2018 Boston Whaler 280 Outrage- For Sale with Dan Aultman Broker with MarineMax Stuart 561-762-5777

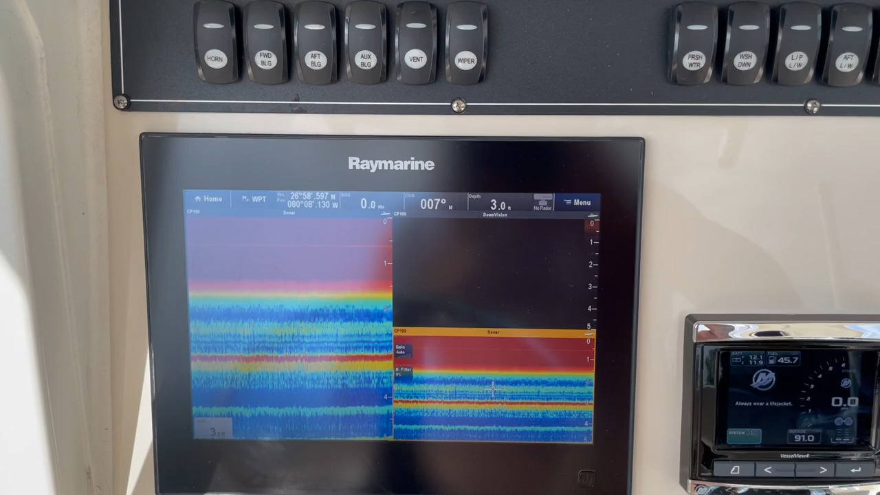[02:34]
And it has down vision on the fish finder. The boat's sitting out of the water right now, so it's not reading the bottom.
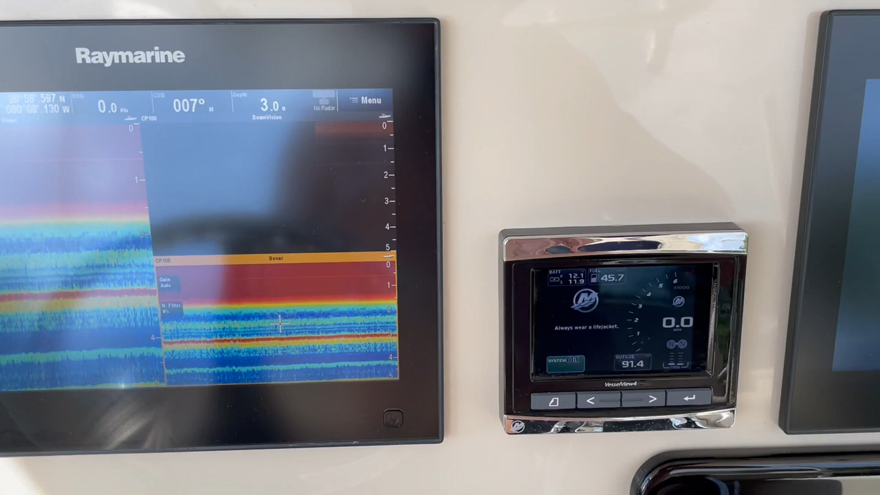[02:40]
Mercury vessel view. As I mentioned, 203 hours.